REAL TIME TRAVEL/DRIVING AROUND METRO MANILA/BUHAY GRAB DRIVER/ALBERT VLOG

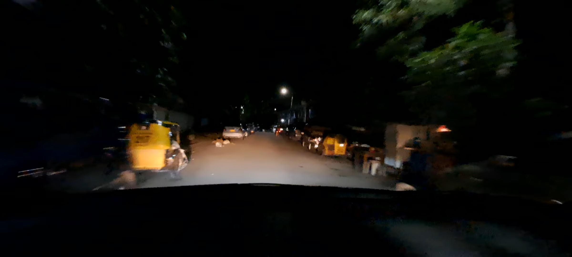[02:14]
Yan, kumakaway-kaway. Kumakaway-kaway na sila. Saan kayo papunta to? Tap Avenue. Let's go.